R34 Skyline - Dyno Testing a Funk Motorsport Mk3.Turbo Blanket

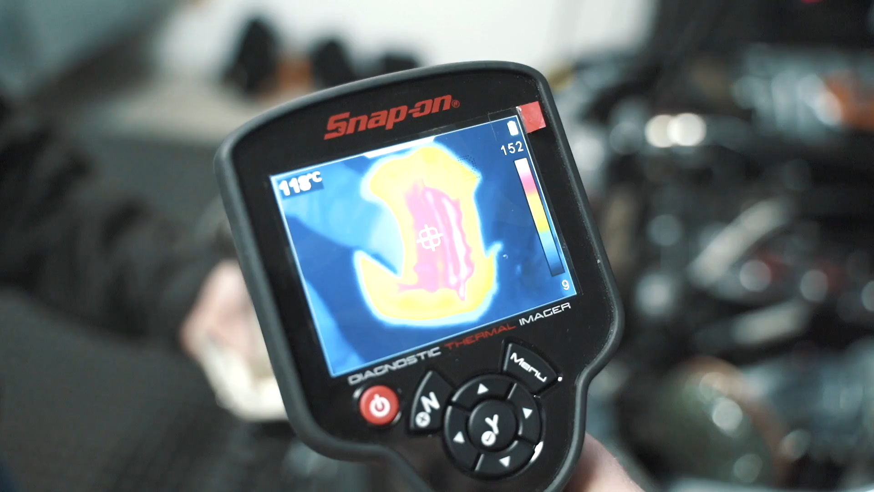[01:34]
Upon removal, you can now see the amount of heat that is retained by the blanket as it does its job.